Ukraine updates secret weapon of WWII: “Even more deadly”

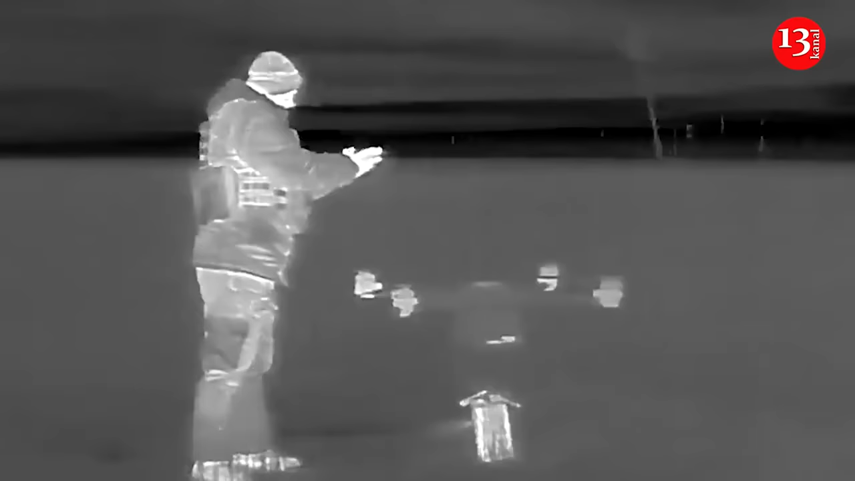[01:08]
The accelerometer means that any attempt to move the mine will trigger it.